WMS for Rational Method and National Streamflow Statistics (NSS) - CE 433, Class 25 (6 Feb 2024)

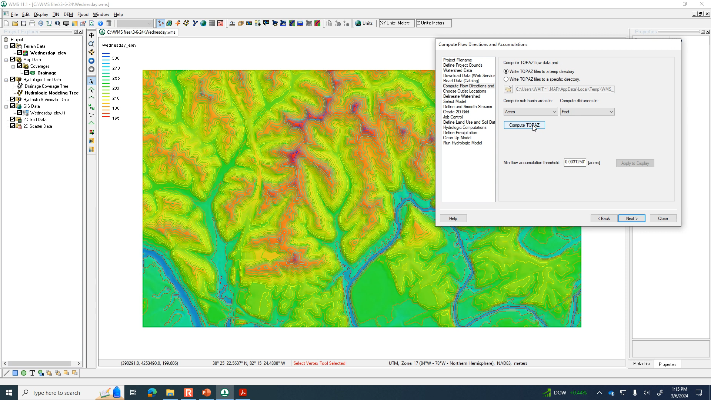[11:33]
And so I'm going to change this to acres. If I remember correctly, this watershed has an area of around 500 acres. So we'll compute topaz. And it's going to show us a lot of blue, I think, because I've got right now the accumulation threshold set so small, you know, 0.003 acres.
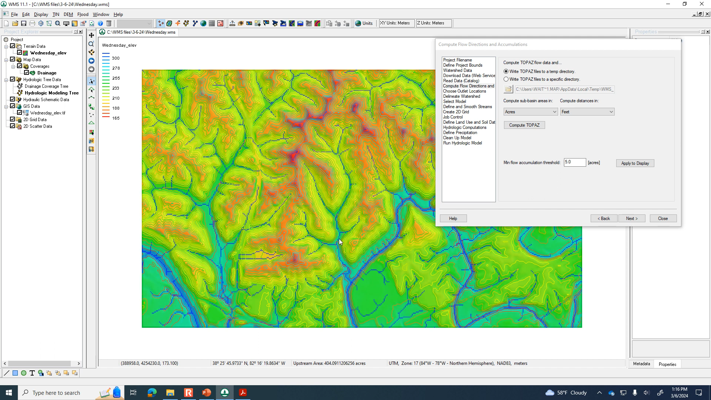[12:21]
If there's a culvert that goes under that road or a small bridge, it's that hydraulic structure that I want to know what's the flow rate of the water when the water gets to that. And I think, if I remember correctly, in that location, it's a small bridge. So let's close this for a moment. Turn off the color map in the background. So under GIS data, if you deselect that and turn off that elevation heat map.